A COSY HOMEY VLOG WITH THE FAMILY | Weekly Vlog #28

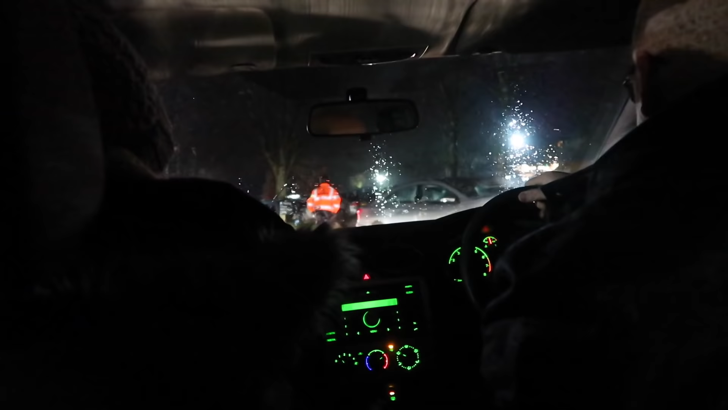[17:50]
he's literally finding you a space that's good what a nice man